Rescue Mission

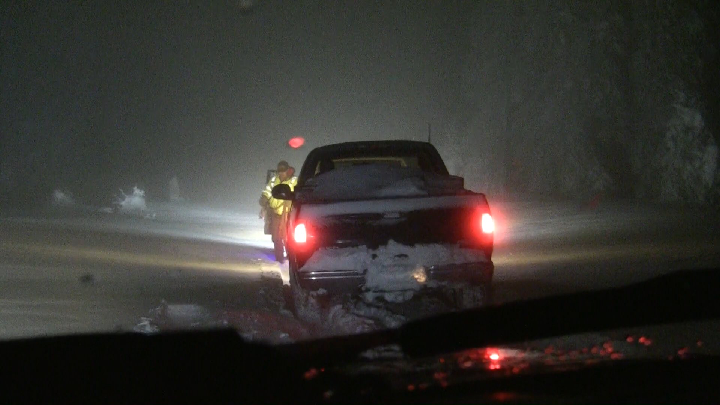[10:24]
Second vehicle to be recovered. Looks like we're going to need to have a tow strap. It's drifted across through here pretty bad tonight. Getting it out of here. It's a kind of a slow go today. It is now Thursday. Came up here Wednesday night to recover two stuck vehicles.